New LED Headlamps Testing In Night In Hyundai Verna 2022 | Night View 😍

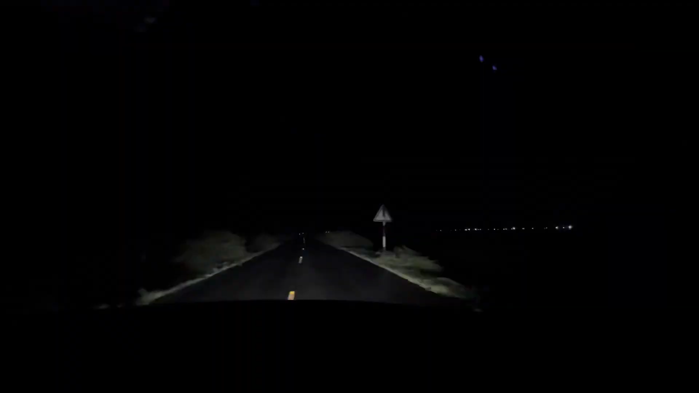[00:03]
तो फैन आता है वो बिल्कुल भी नहीं आता है क्योंकि यह कुछ नहीं टेक्नोलोजी है अभी चालो रोड्स पर क्या पी मस्त विजिबिलेटी है लाइक काफी दूर
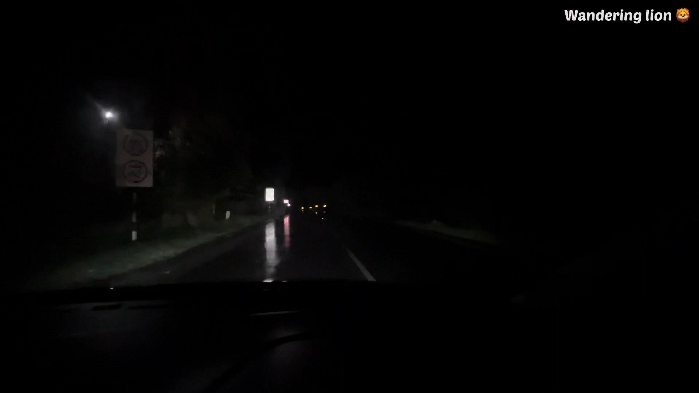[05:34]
रहा हूँ, आप लोग देख सकते हैं इससे आप लोगों का आइडिया नहीं आ रहा है बट रियल लाइफ में कुछ अलग ही इसका लूक आ रहा है और काफी ज्यादा रोसनी दे रहा है कंपेरिटिव जो ओरेंज वाले बल बात है कंपनी से वह
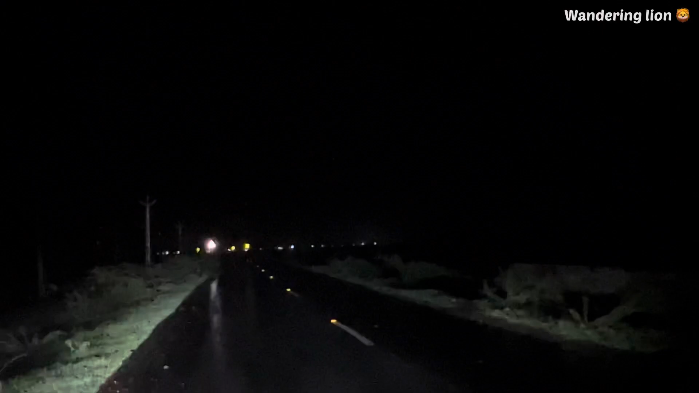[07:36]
फैल जाती हैं वैसे इतनी जादा अभी बारीस हो रहे हैं क्या ही बता हूँ आप लोगों को सीन गाइस इतना बुरा हाल हो रहा है अभी
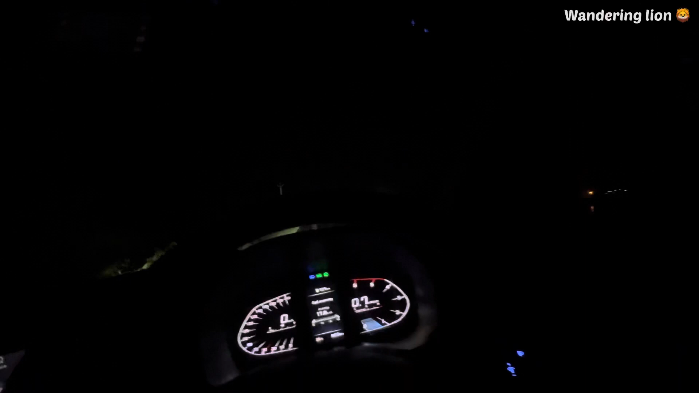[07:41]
तो बट कोई नहीं आप लोगों को वैसे तो अन्दाज लगी गया होगा यह कितनी मस्त